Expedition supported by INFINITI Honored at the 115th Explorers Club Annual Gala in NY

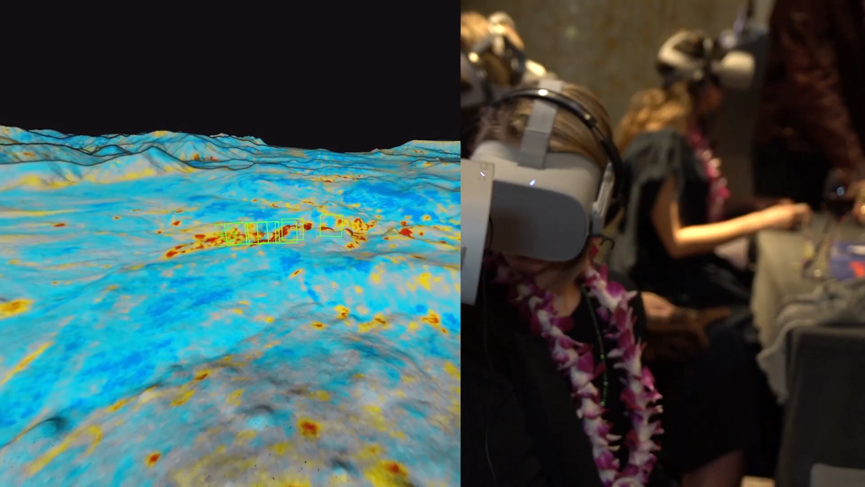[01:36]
turning that into a way to visualize what's actually on the surface in far-flung places like the Gobi.